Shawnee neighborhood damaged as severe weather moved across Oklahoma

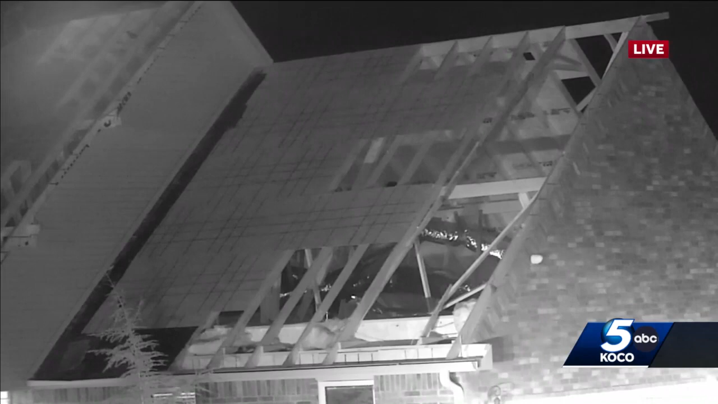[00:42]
It's a really nice home out here and yeah they have that travel trailer right there that also sustained a lot of damage. There's a lot of people just kind of out here surveying.
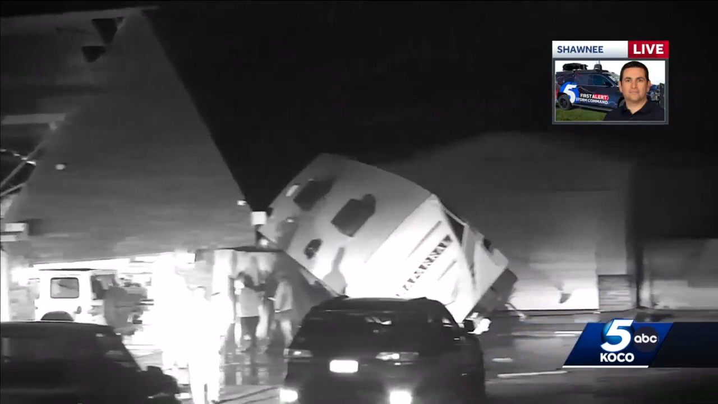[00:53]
There's not any power so there's not a whole lot of light. You can see a lot of people kind of walking around. I'm going to pan up to the next house.
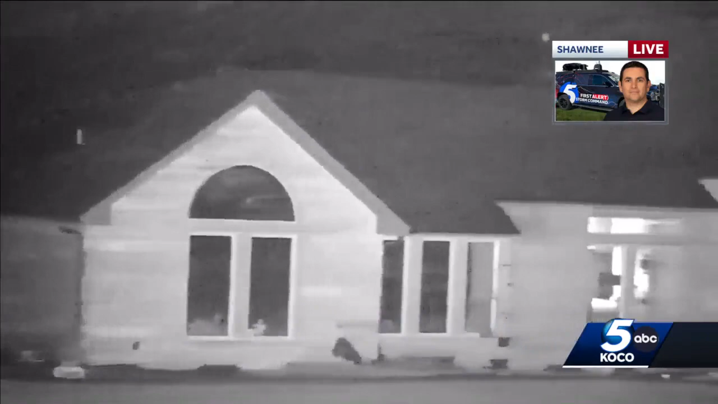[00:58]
Some of these homes are actually pretty new that have been built out here and
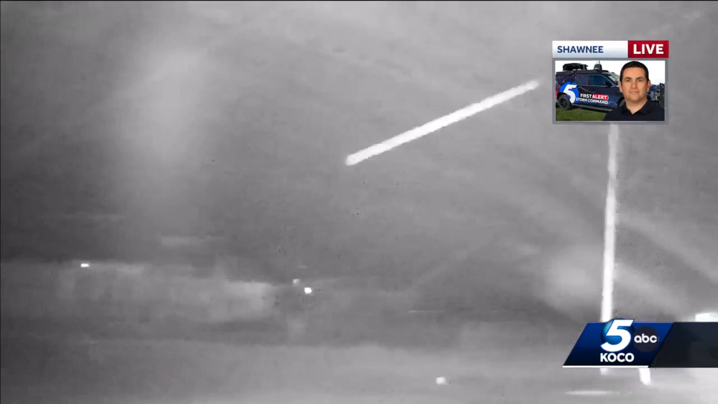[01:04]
there's just kind of a lot of debris and stuff scattered across the yard as the tornado tore through this area. Again, we are south of Meeker and northwest of Johnson. And I'm going to come back behind me and you can definitely see in the tree damage that this is exactly where the tornado path took right now as I take my 360 camera and continue to pan around.
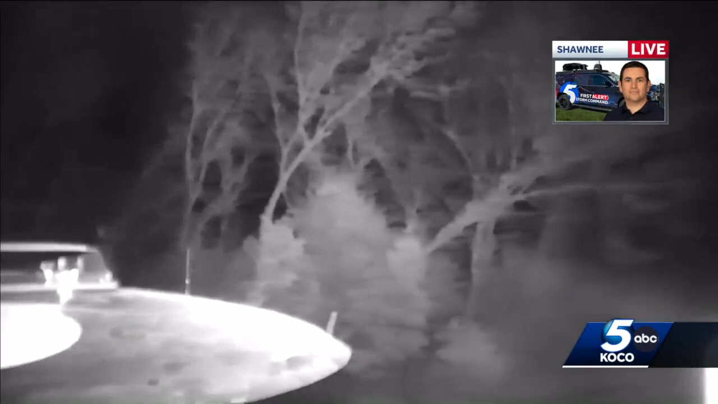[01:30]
So one thing I have not heard yet is if there are any injuries. It doesn't look like it. We haven't seen any like emergency vehicles, no ambulances or anything like that. But nonetheless, some pretty substantial damage out here.